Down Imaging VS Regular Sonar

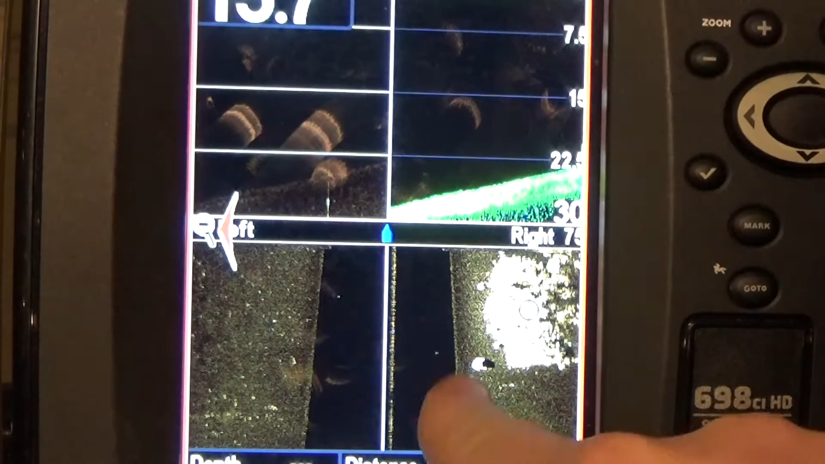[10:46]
I have two little blips and the water column on the side scan.
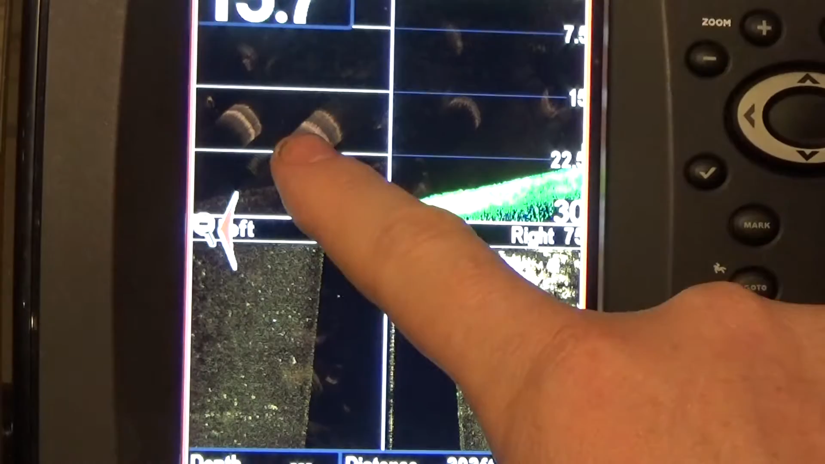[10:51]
And, I can see him there on the down imaging.
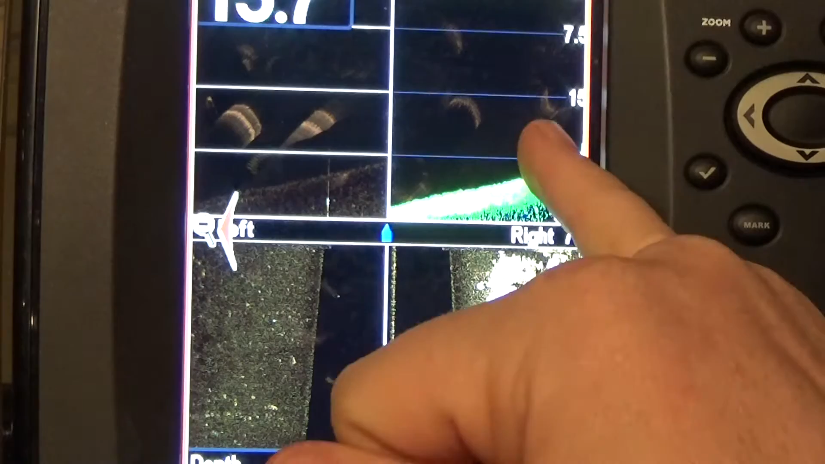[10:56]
Now, they didn't show up in your regular sonar. Why is that? Well, down imaging is imaging.
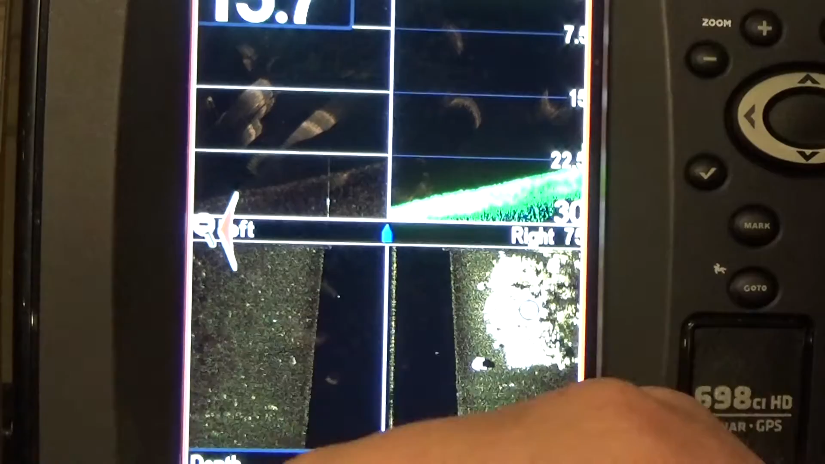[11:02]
Takes a picture, puts it flat together. Regular sonar does the same thing, but it's more set towards the fishermen.
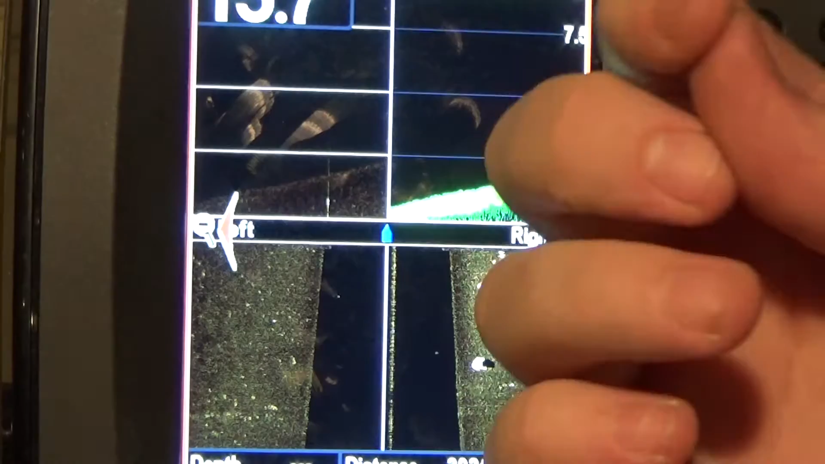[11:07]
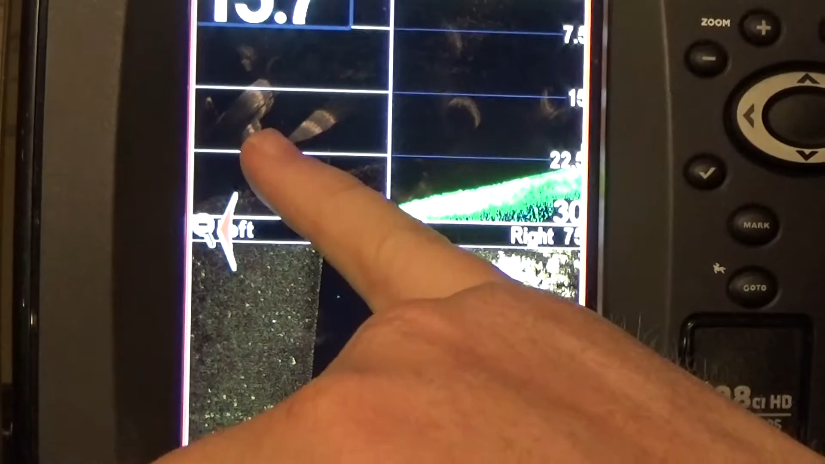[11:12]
So, yeah, it's probably just some bait fish. Don't worry about that. I'm going to get, you know, you need to get in that. So, I'm going to power this unit down.
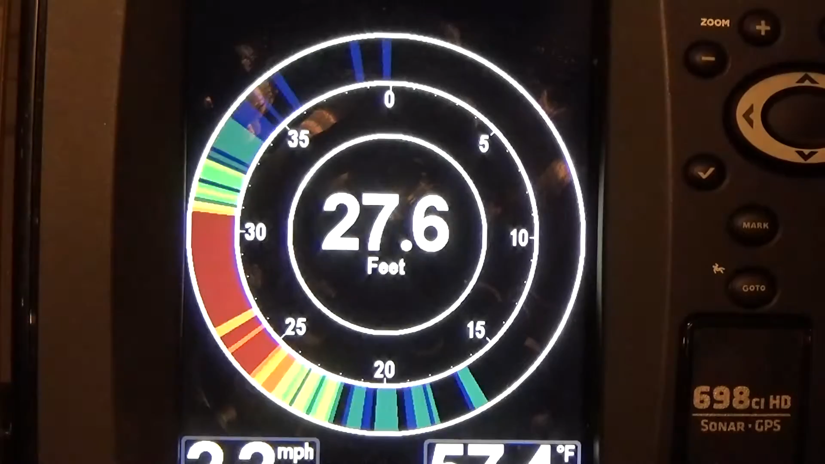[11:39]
On screen: depth 27.6 ft
That allows us to compare the two.
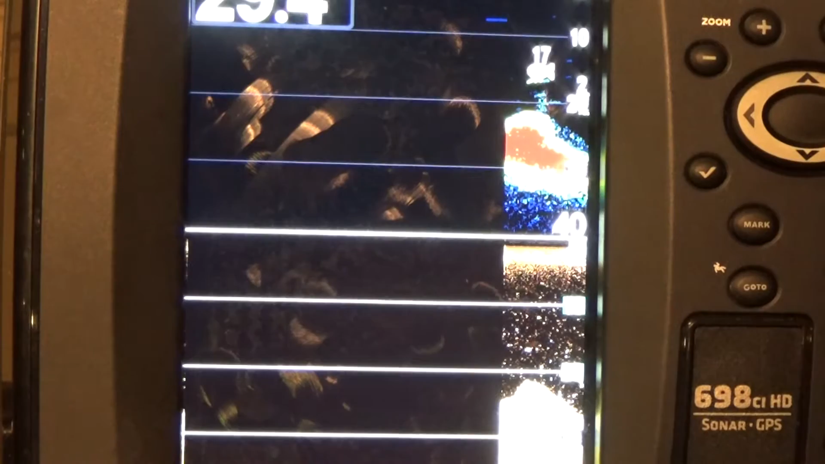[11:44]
Now, some of you are going to look at what I just said and run with it, right?
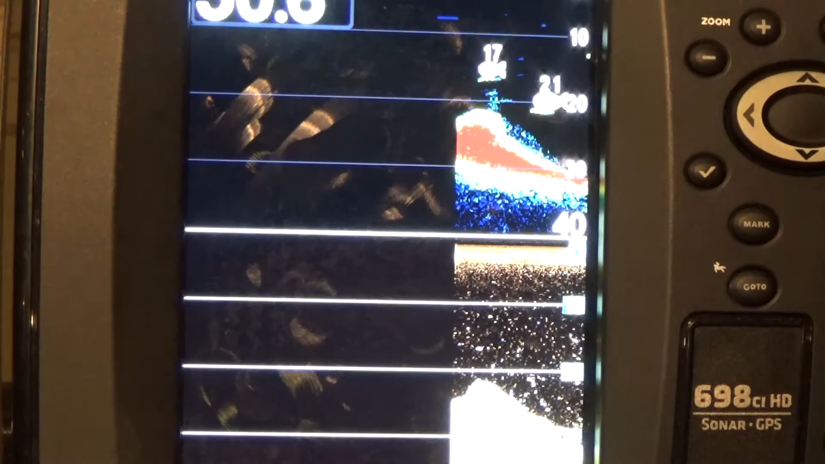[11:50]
And, you're going to do a good job. So, other guys are like, what the fuck are you talking about, guy? Let's get into this. Regular sonar, down imaging.
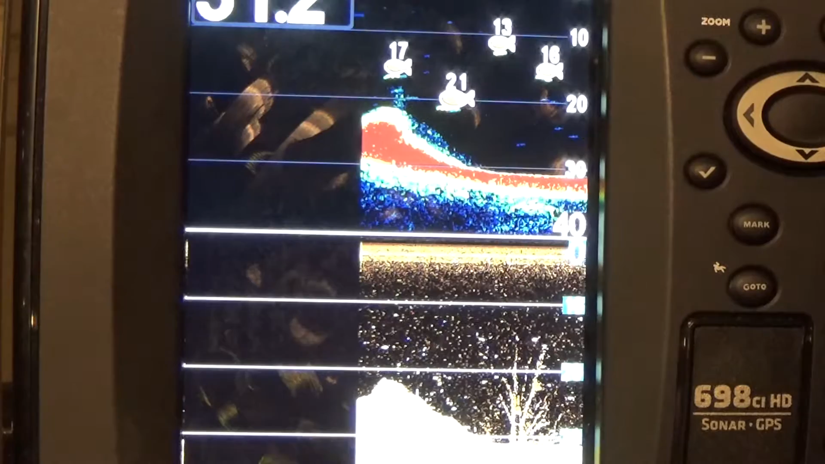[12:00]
Down imaging right here. I have a hump. I see a solid line. That's rocks right there. That is a ridge. I don't see that up here.
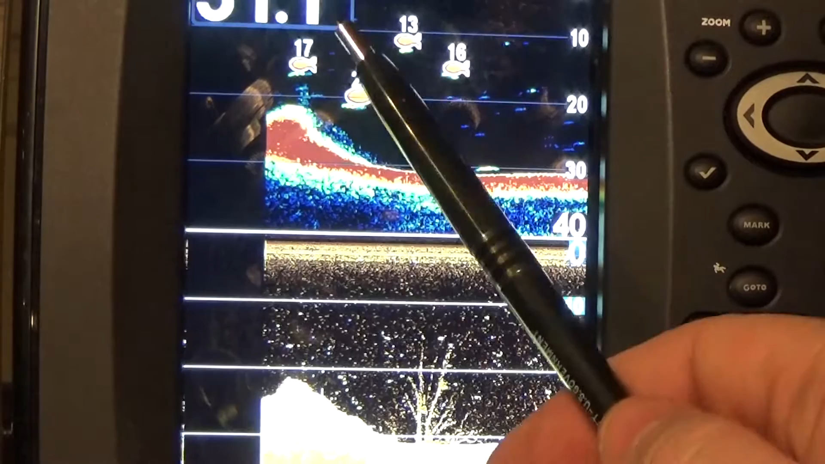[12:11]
I see fish. I don't see the fish here. I mean, I see some dots. A little bit of solid dots.
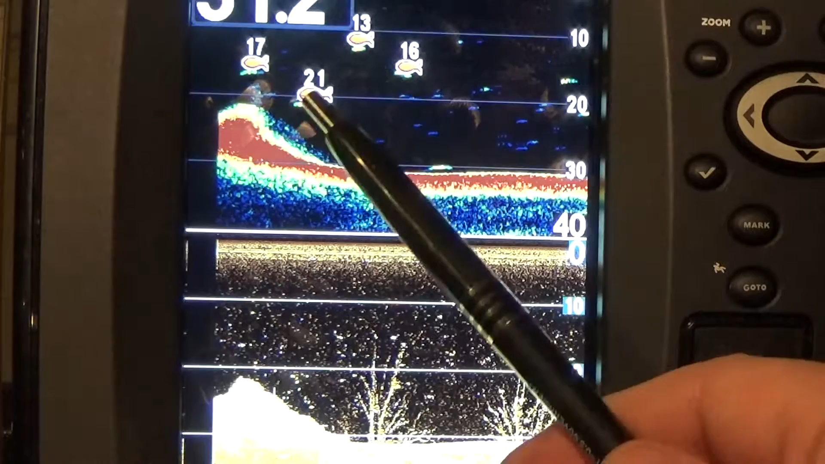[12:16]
I see that. I see a tree here, though, right? So, I'm down imaging. I'm fishing for bass. I see the tree. That's kind of cover drop-off. That's what they like.
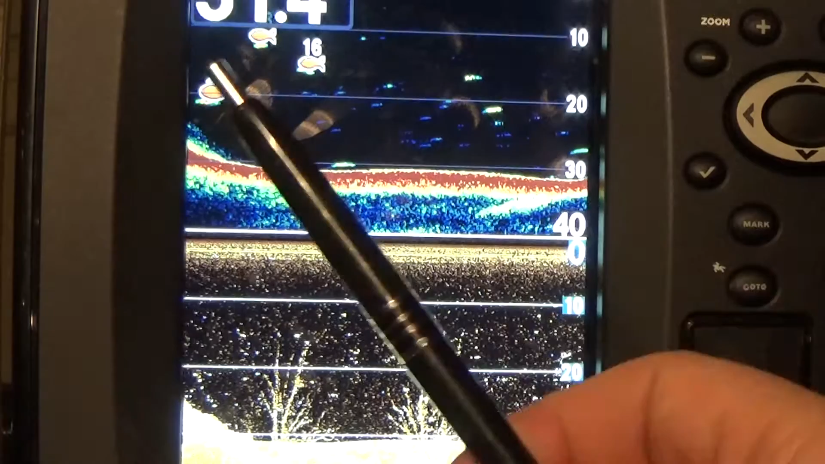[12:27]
This gives you a little bit of backup on your idea there.
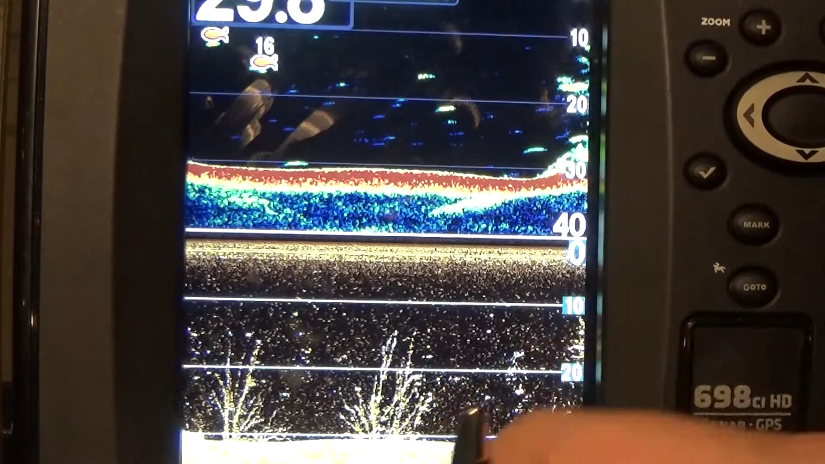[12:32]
See another tree here? Plain as day tree. Looks like an arch. Looks like an arch.
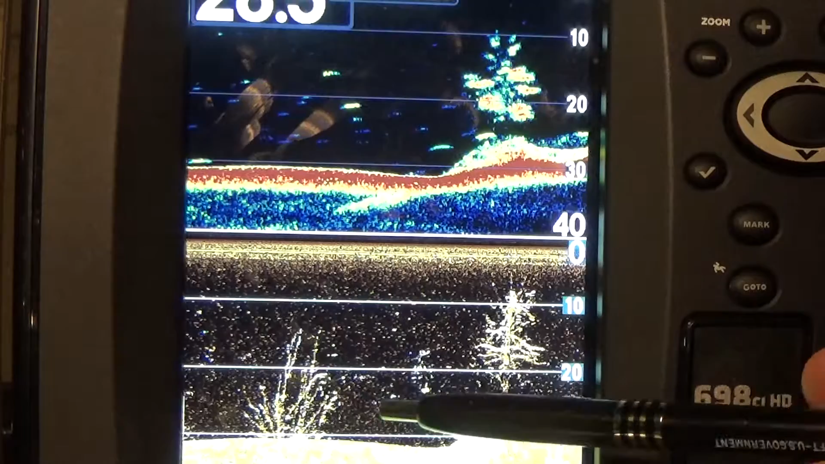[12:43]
But, it may be just the tree branches that are arch-shaped that fool your sonar into thinking there's a fish.
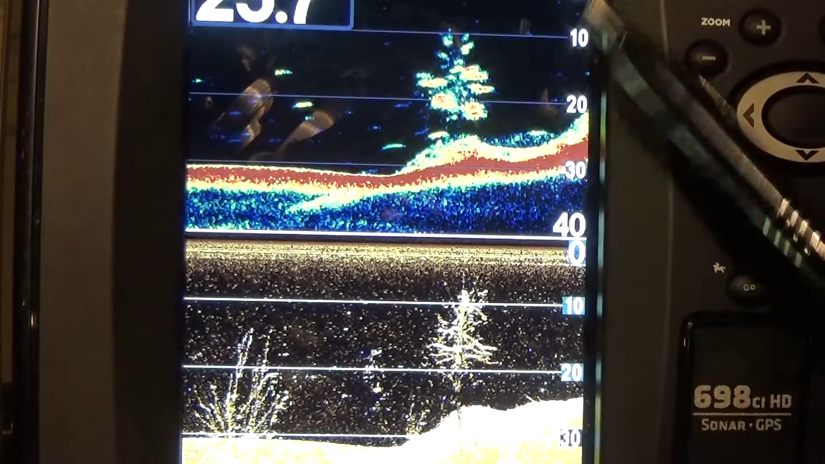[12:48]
Now, some guys will look at the regular sonar and say, oh, man, that's a huge bunch of fish there.
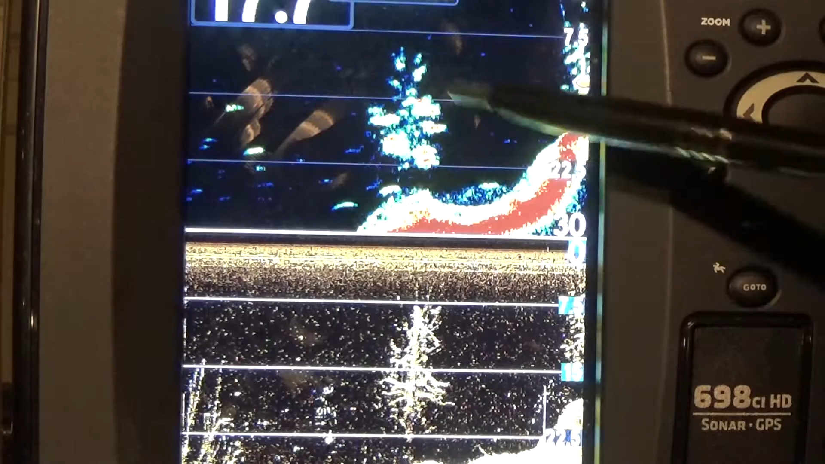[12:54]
You've got to have down imaging.
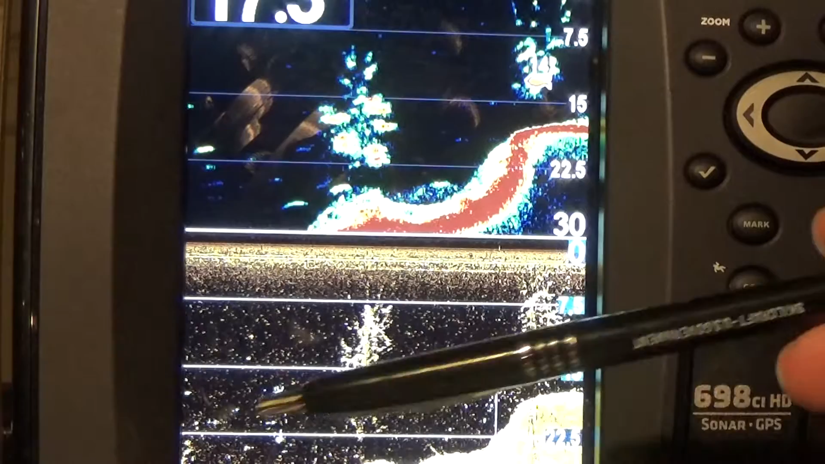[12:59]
Well, that's a tree. Now, as you get better at it, you'll differentiate the two.
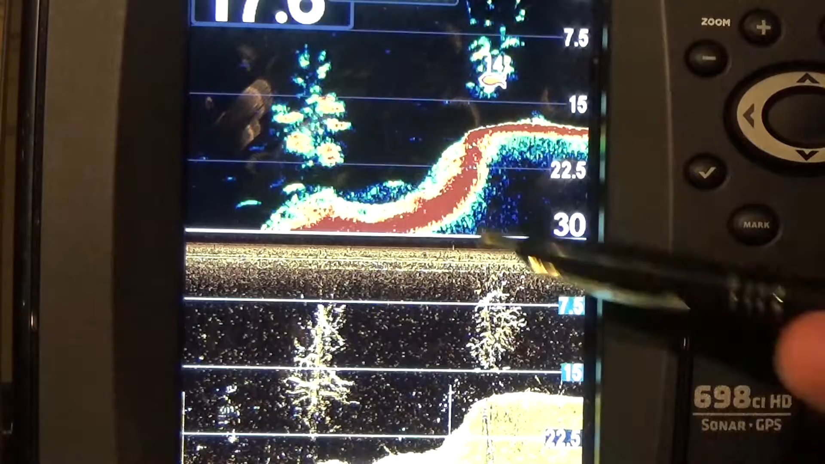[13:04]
So, some guys who have only down imaging will say,